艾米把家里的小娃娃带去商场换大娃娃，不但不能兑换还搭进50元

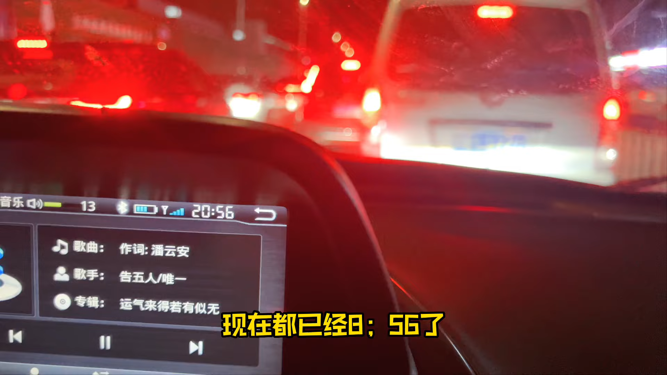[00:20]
堵车了现在都已经8点56了为什么弄不成了呀应该还有机会